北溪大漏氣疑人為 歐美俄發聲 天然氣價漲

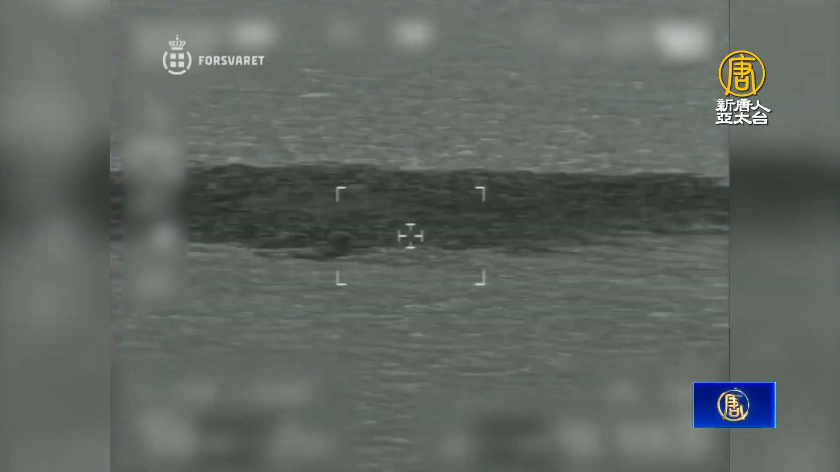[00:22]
丹麦军方周二发布的视频显示，
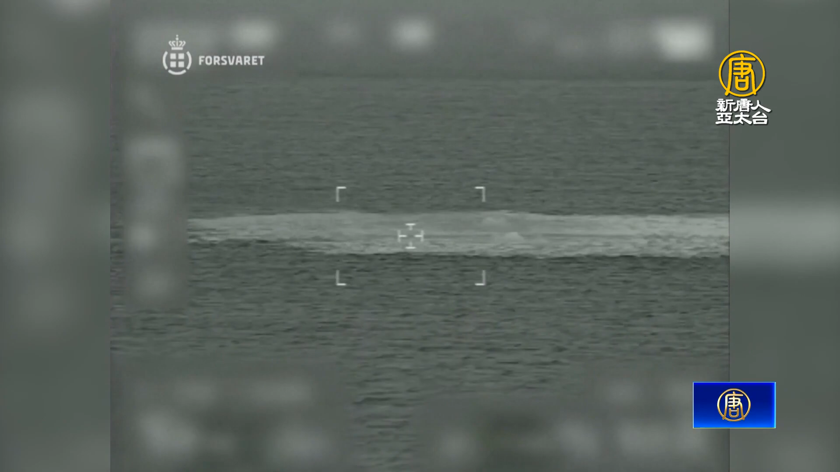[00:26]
波罗的海海面出现大量白色气泡，位置就在北溪一号和北溪二号的上方。